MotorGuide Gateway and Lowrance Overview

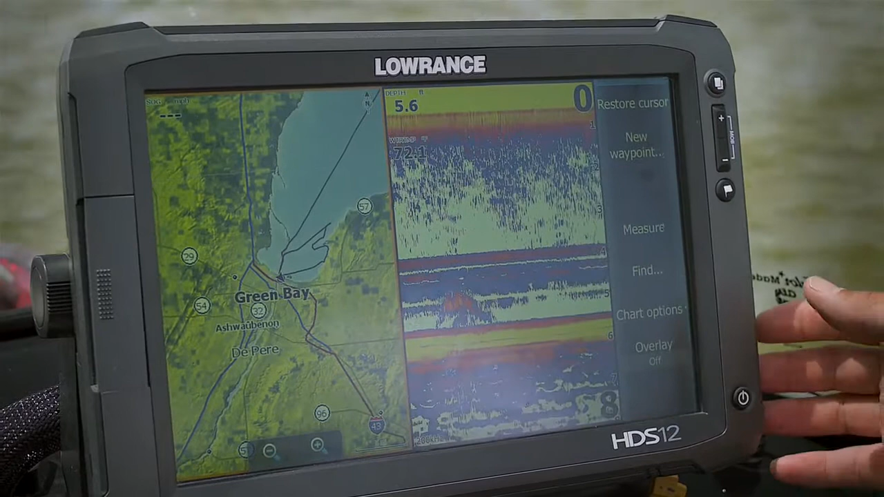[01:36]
this gateway system on your HDS unit you can hit your power button and it shows you a few of them anchor here
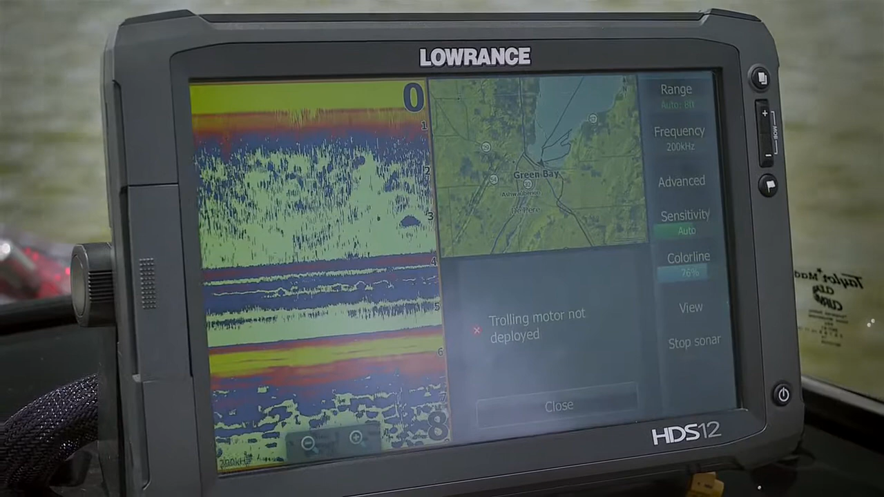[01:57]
that and now you'll see that you have your sonar your GPS but here's the new stuff right here
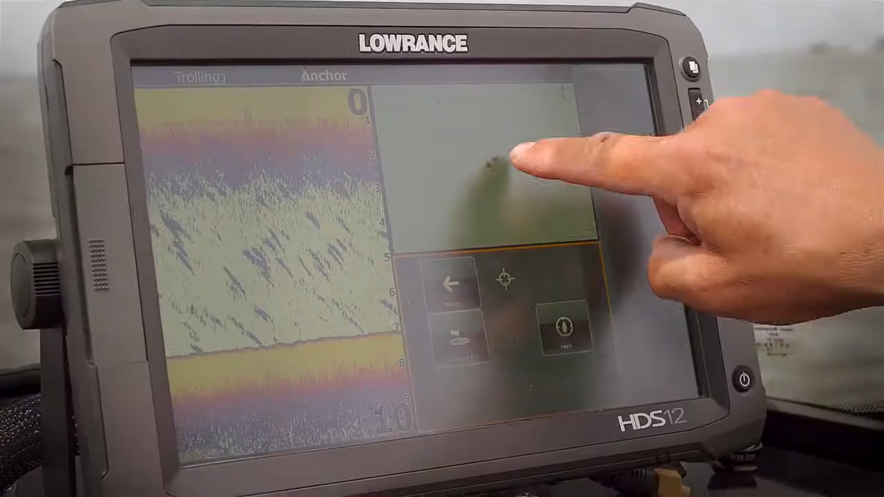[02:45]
waypoint in my unit so here's waypoint I can go over here to waypoint 10 because maybe I
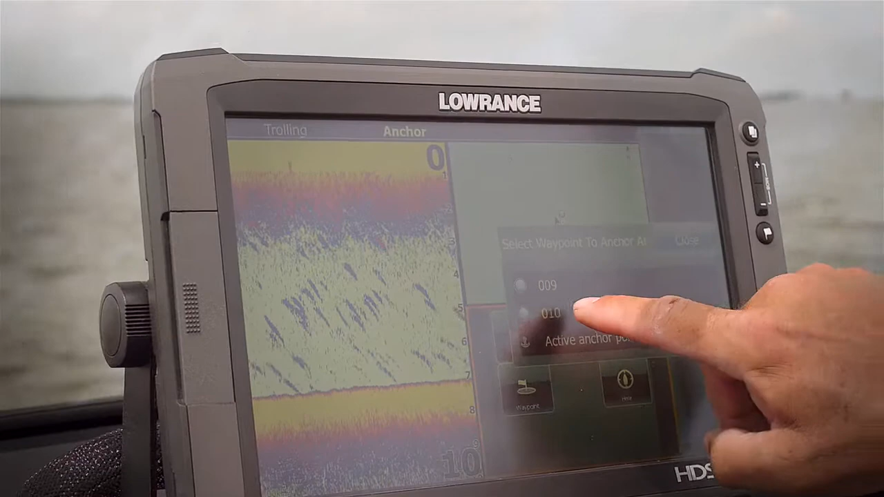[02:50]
know that's right on that perfect spot of that structure
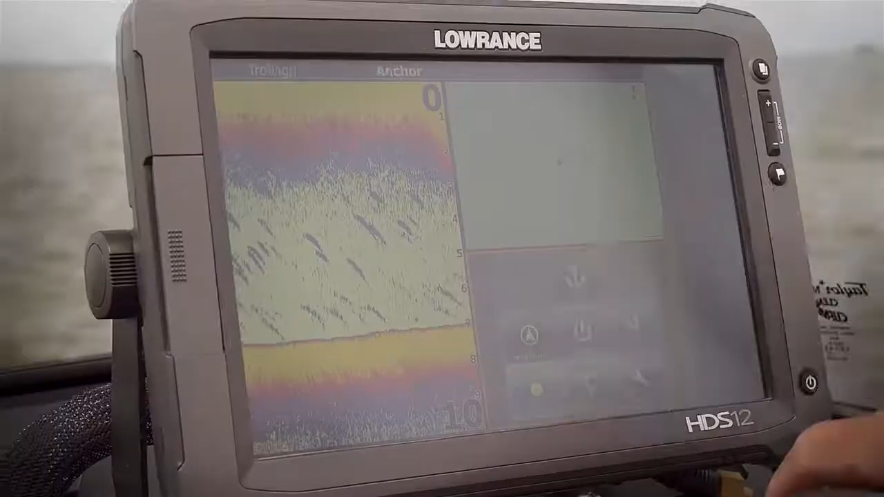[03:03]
go back one you can actually say oh boy what I really like to do
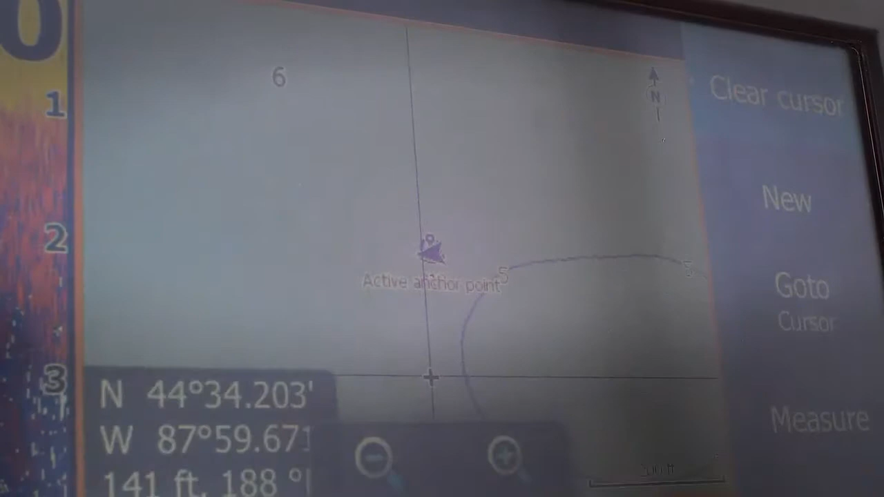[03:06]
is be right there not even set up a waypoint
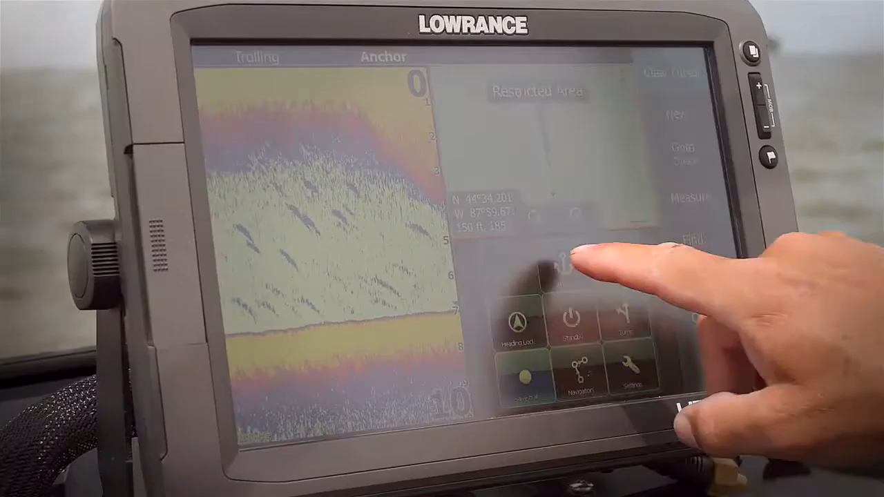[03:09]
hit anchor go to cursor so not only can you anchor here but now you can actually anchor on a waypoint and on a cursor something that can change how you fish shallow structure
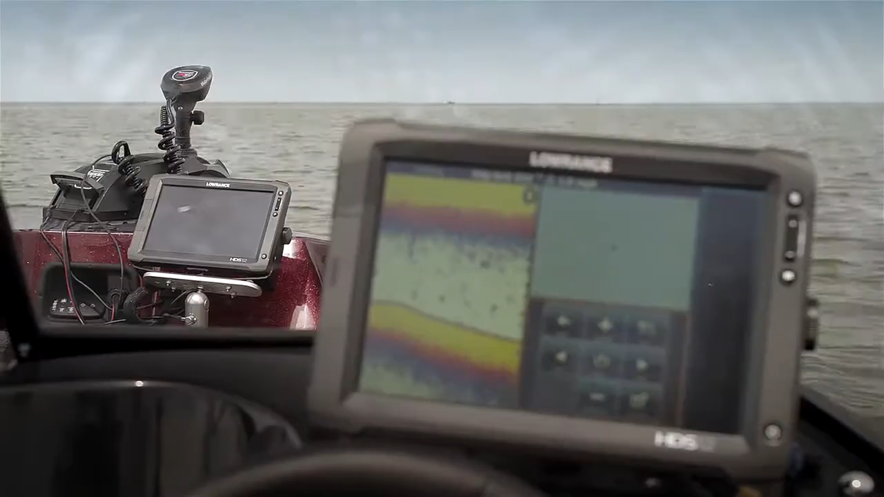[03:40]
is that motor will set a series of waypoints in a straight line in the
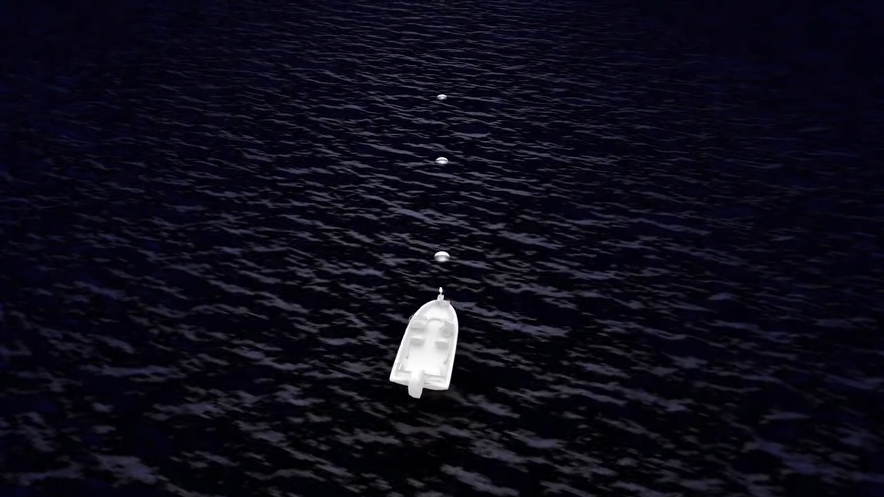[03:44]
direction that it's pointed and actually take your boat along that line so really you can do all the fishing without worrying about what direction you're going in
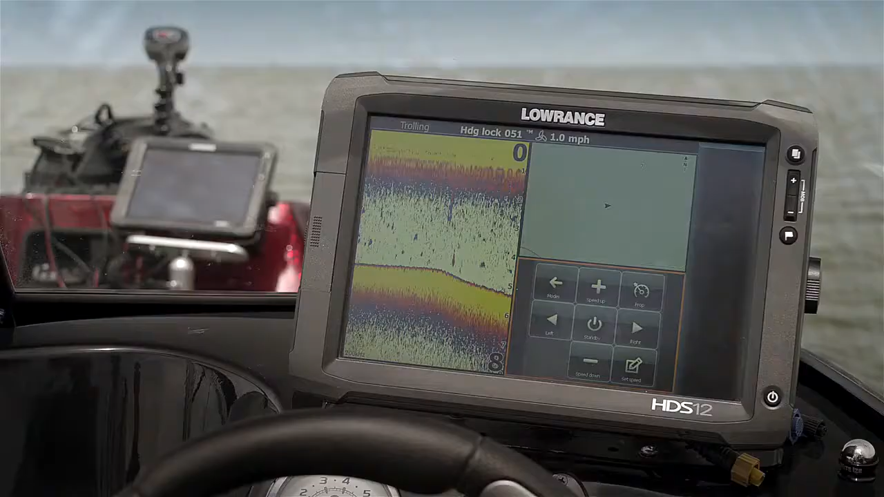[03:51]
now the cool thing on the touch pad here is you can
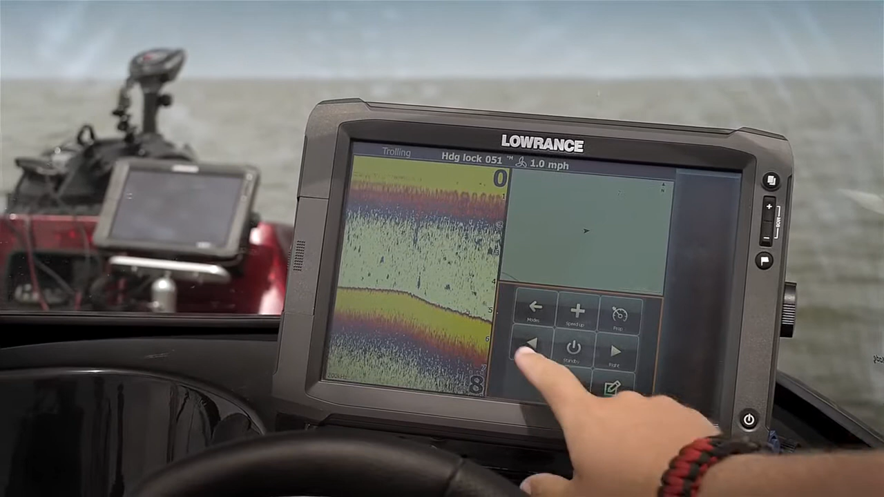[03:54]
On screen: speed 1.0 mph
actually adjust that line so if you want that series of waypoints to move a little bit to the
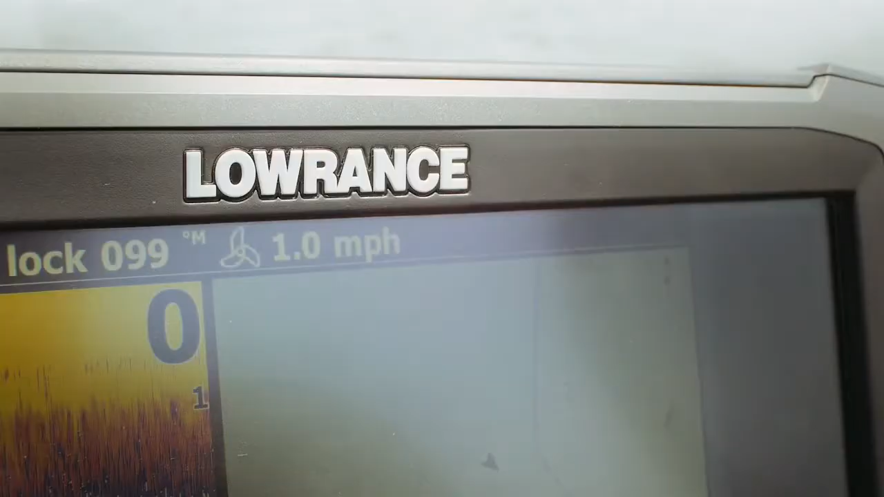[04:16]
On screen: speed 1.0 mph
you can actually see here that it says at one mile an hour so when we set that heading lock
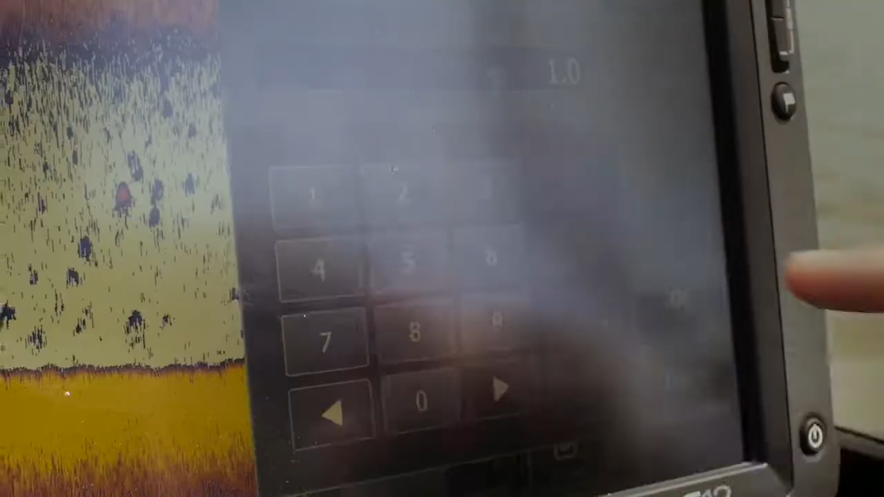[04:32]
can actually hit that set speed put in 2.0 okay
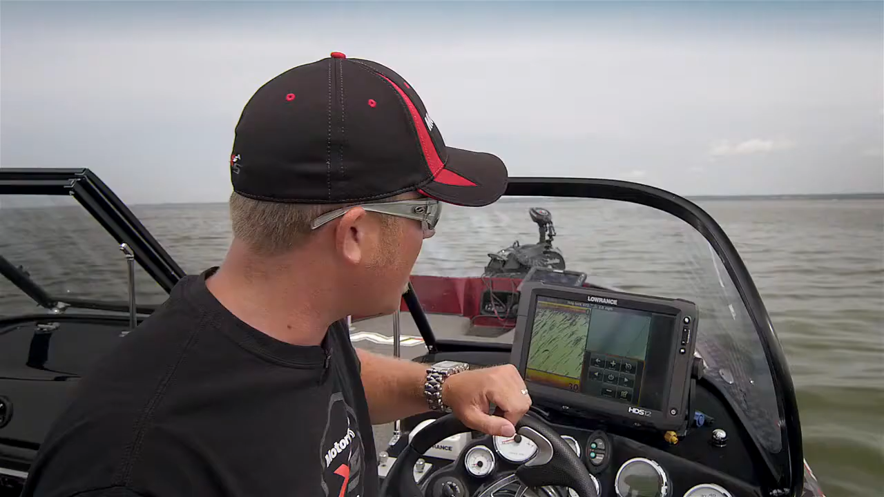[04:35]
and it'll actually
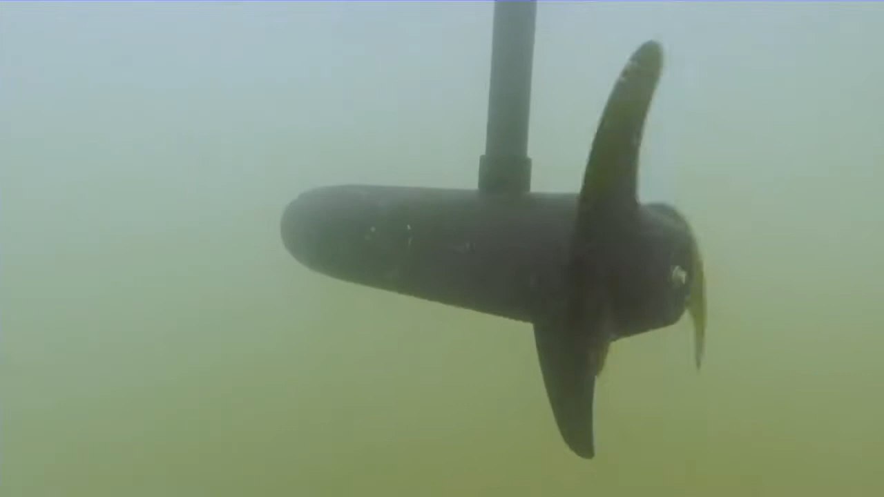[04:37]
automatically ramp that motor up
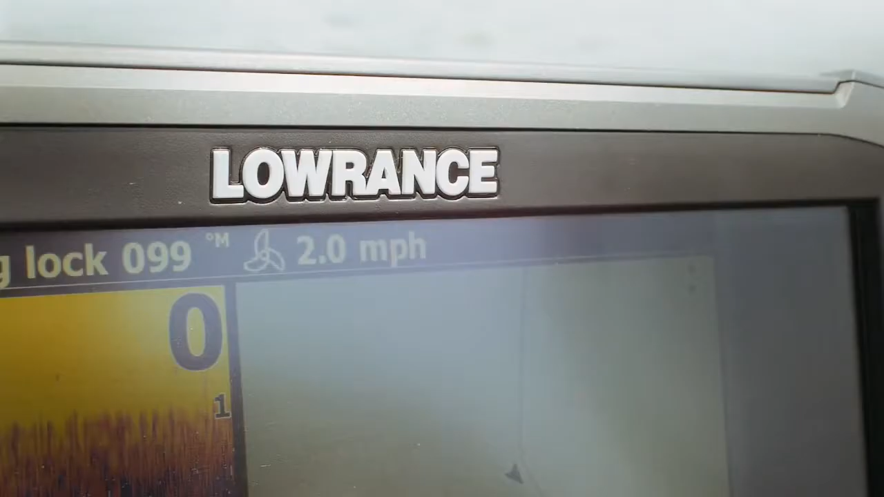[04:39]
On screen: speed 2.0 mph
and keep you at two miles an hour so the gateway gives you not only perfect directional control but speed control all in one